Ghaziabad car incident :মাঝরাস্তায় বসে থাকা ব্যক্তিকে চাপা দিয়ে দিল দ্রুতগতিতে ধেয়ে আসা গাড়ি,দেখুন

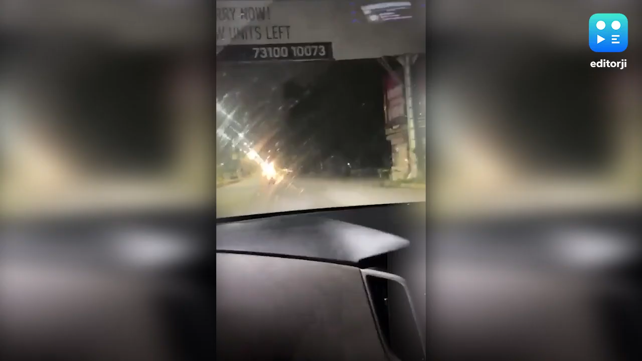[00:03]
মধ্যরাতে রাস্তার মাঝখানে বসে আছেন এক ব্যক্তি, তাকে চাপা দিয়ে চলে গেল দ্রুত গতিতে ধেয়ে আসা একটি গাড়ি।